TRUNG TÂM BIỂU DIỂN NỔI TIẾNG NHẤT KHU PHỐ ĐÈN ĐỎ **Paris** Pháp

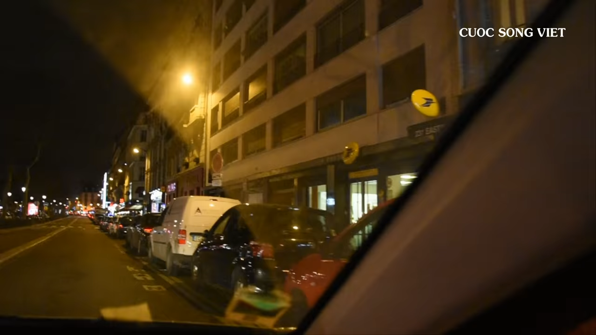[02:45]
Đây một cái set shop nữa đây. Coi bán gì đây. Thấy chưa?